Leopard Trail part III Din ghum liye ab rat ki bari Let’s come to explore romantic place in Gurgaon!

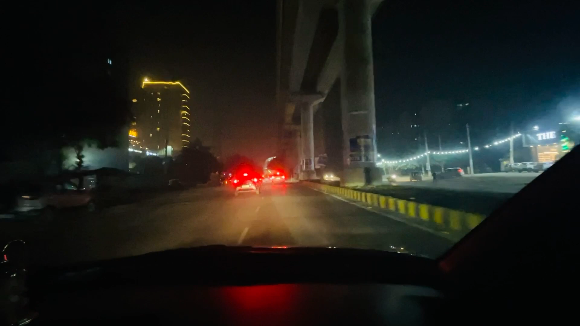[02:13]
जिसे कहते हैं गोल्फ कोर्स रोड, मोस्ट एक्सपेंसिव रोड, जहाँ पे एक फ्लैट आपको अप्रोक्सीमेट 30-40 करोड़ रुपए का मिलेगा
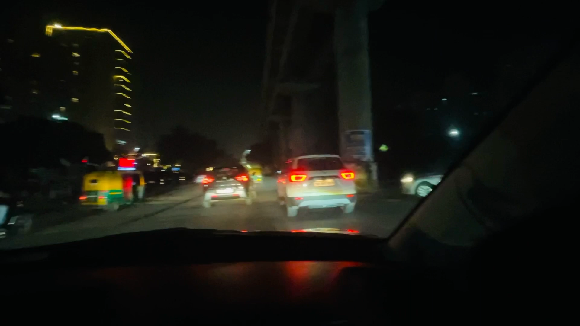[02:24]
डीलर्फ में अगर आप जाते हो तो ये सबसे ब्यूटीफुल रोड है। इस रोड का एंजॉय करो हमारे साथ, आपको बताता हूँ एंजॉय कैसे होता है।